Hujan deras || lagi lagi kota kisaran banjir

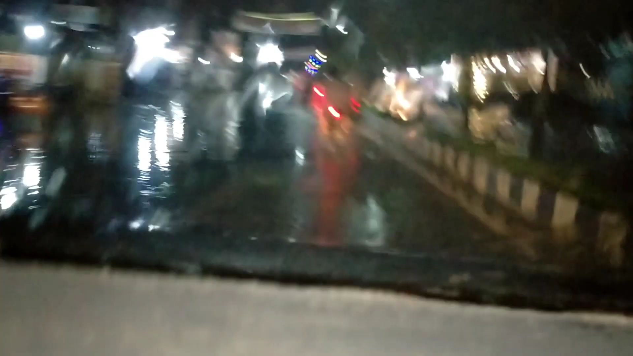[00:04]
guys di depan stasiun kreta api guys
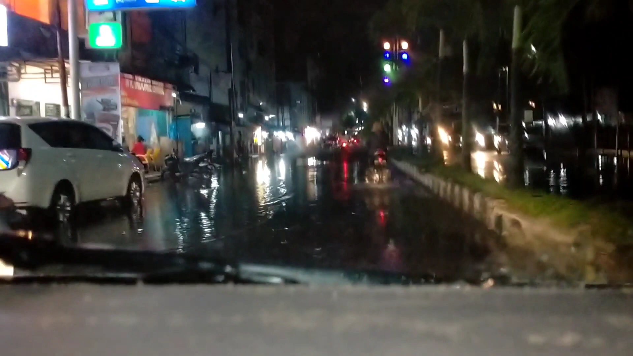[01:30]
di depan tuh guys banjir ini guys ini agak dalam guys banjirnya guys